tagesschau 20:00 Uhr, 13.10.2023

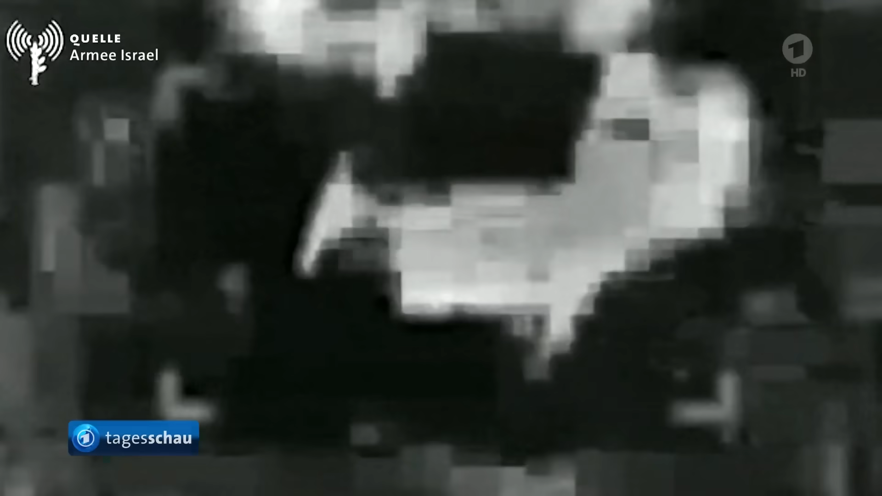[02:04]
Die Armee verbreitet Videos wie diese, die die Einschläge zeigen sollen.